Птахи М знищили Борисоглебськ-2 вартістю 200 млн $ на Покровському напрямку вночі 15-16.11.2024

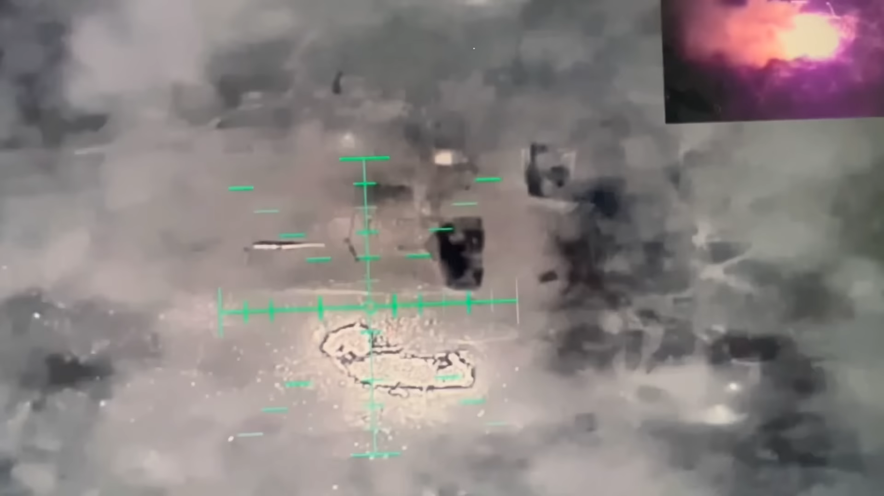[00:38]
добре ореть хрубачий автоматизований комплекс радіоелектронного подавлення Бориса Глебск 2
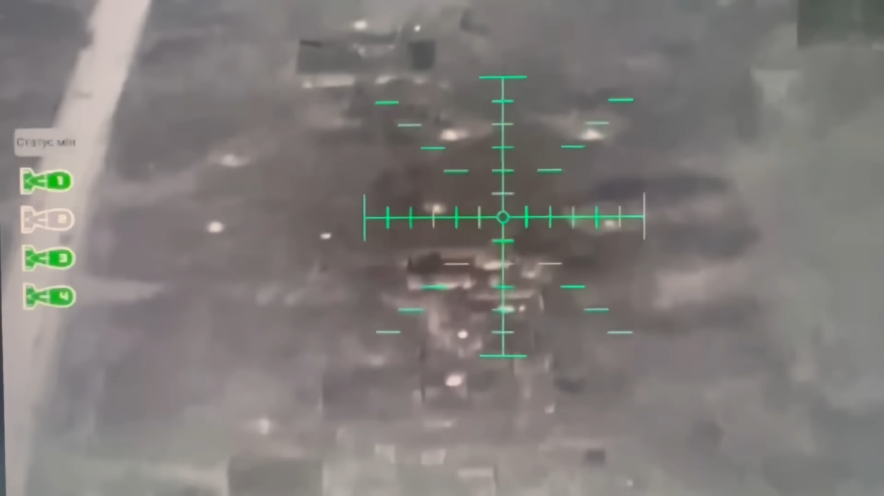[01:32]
якщо не помиляюсь наші колеги з ССО Медоїд і тут раптом у нас
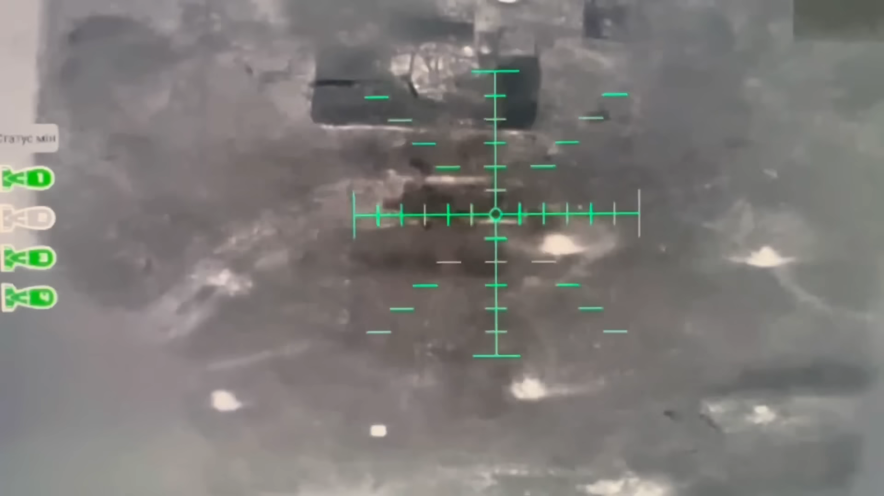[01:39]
наступний відпрацювання реалізовано нічним доктором 414 окремого полку стахемадяра в звичайній манері зараз ви бачите безпосередньо нанесення вражень
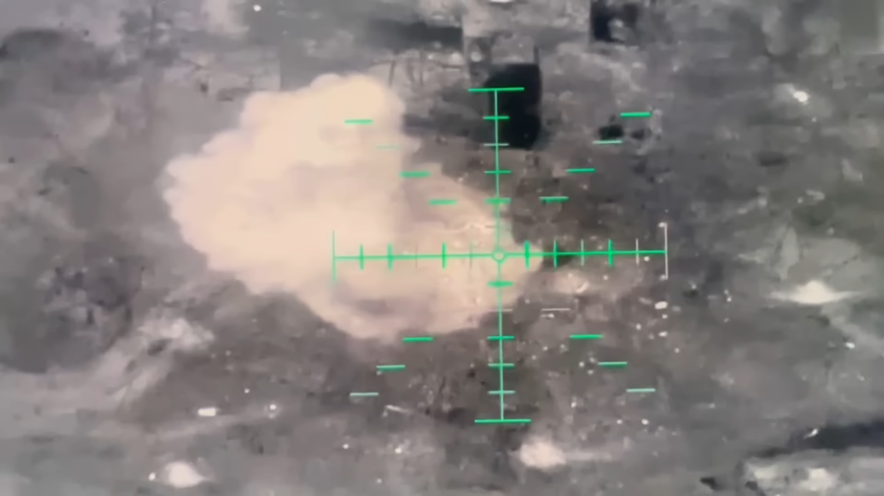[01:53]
по тому екзотичному хробаку враховуючи
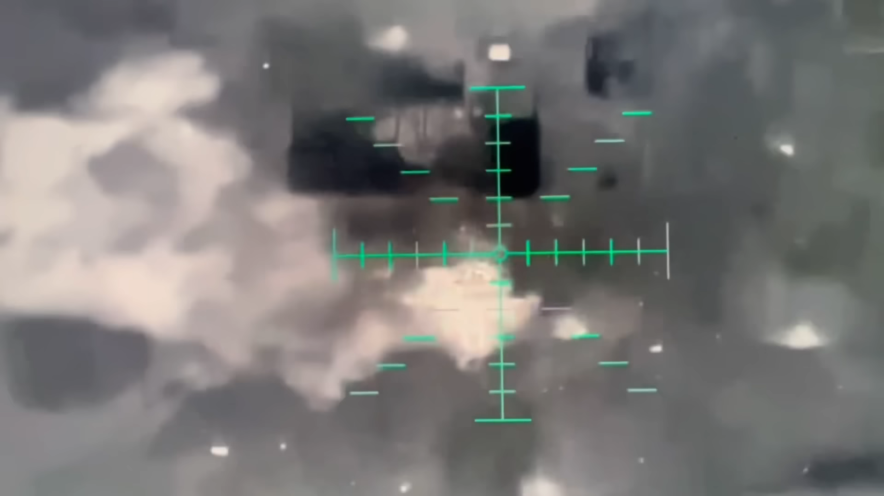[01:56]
токсичність цілі здійснено повторний ось цін вже добряче розігрітий
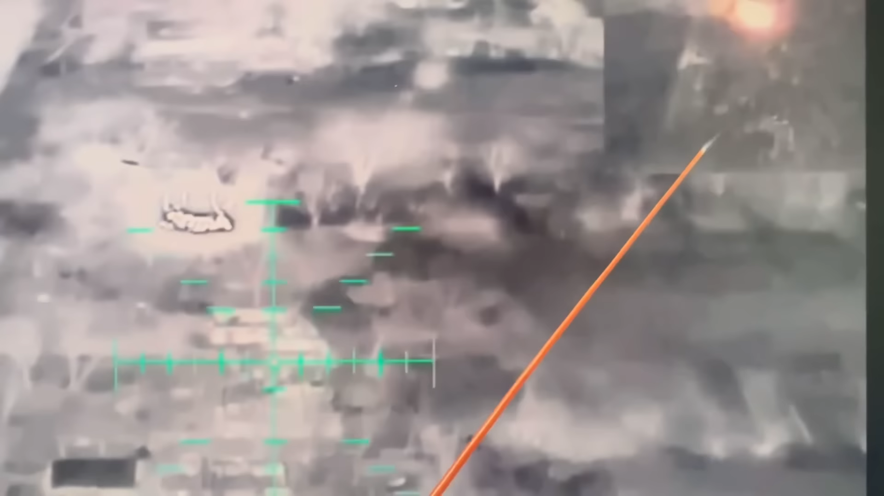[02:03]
але здійснено повторний виліт о дивіться як він
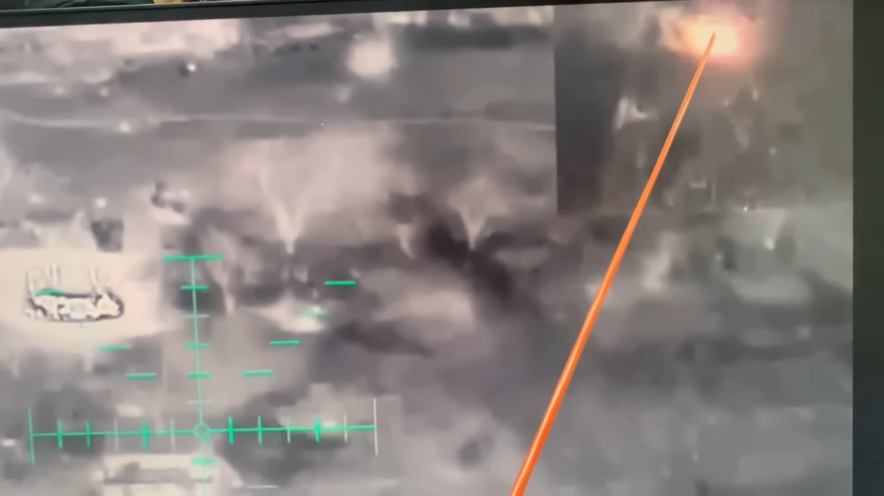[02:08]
уже мліє повторний виліт з додатковим
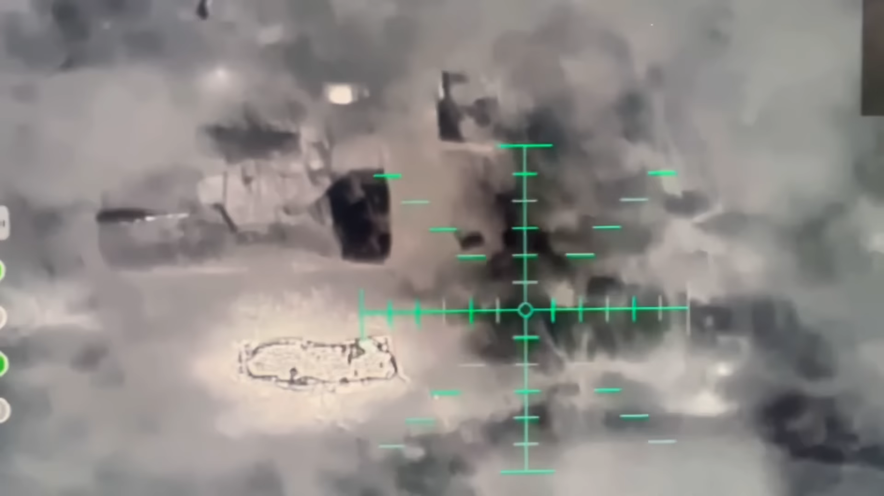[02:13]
відпрацюванням на
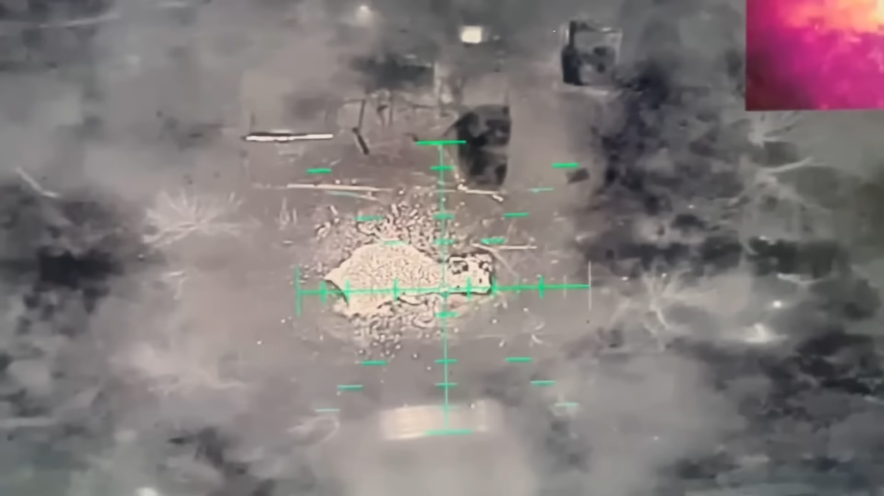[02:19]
короста жирна ціль жирна велика вдача
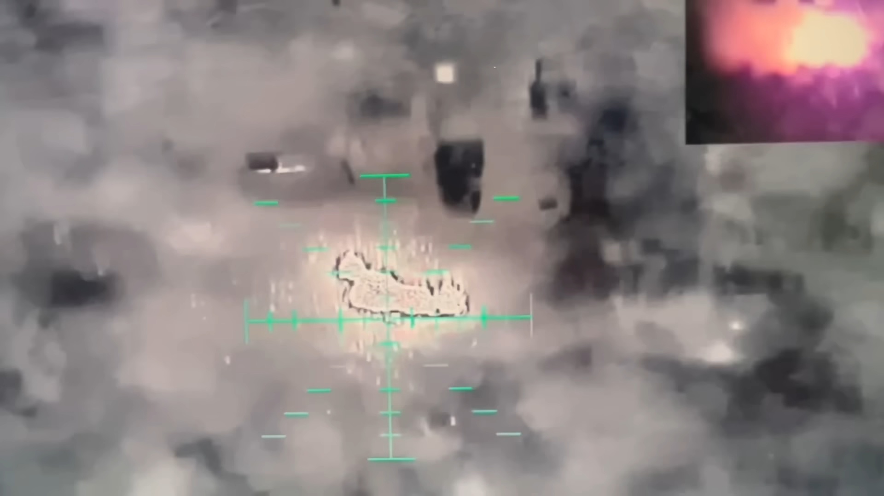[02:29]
зараз побачимо що з нього сталося на ранок щоб
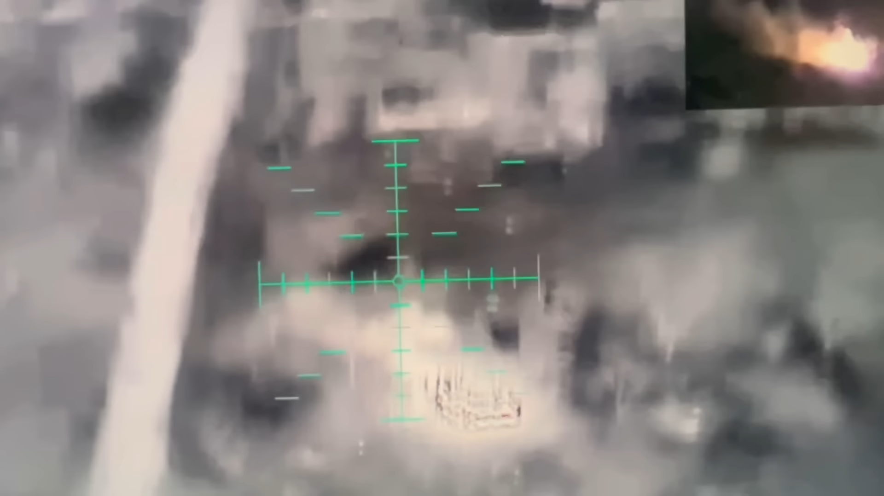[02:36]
зафіксити результат в повній мірі ось